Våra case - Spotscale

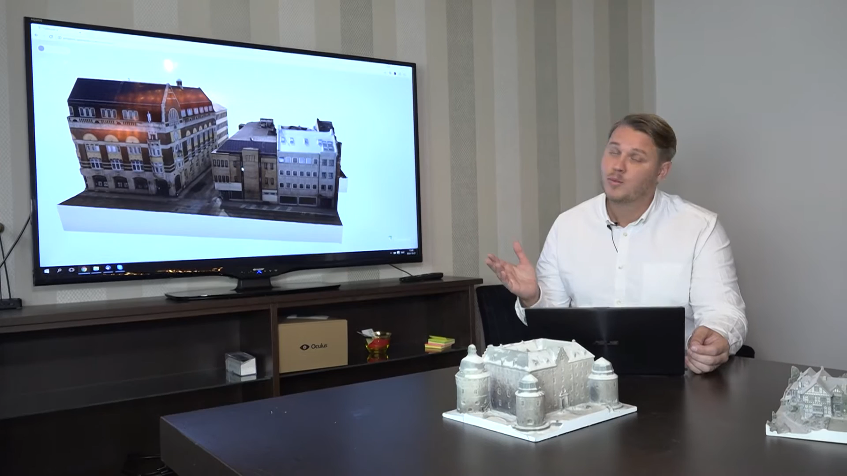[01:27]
So here we can see how we insert an architect model into a city block.
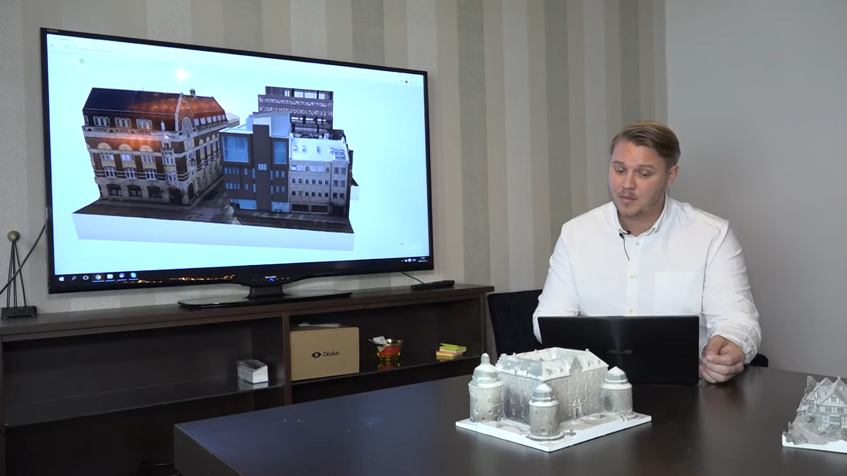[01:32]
And we can examine from all sides, from the ground and up,
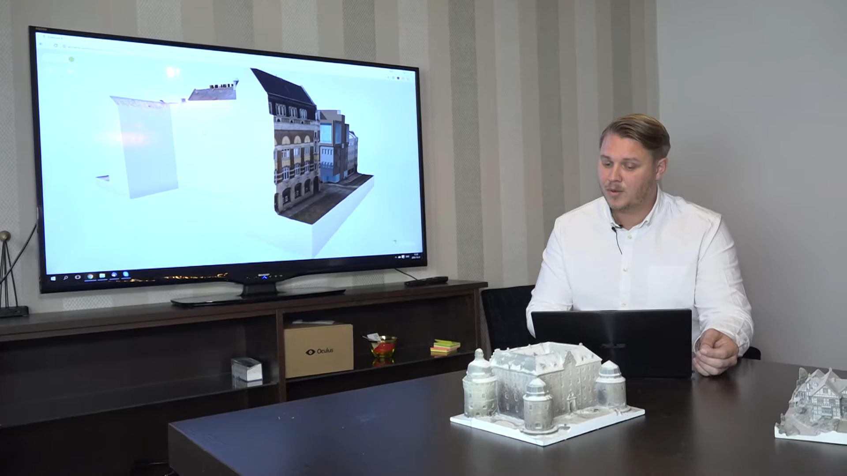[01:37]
how this effect will change it.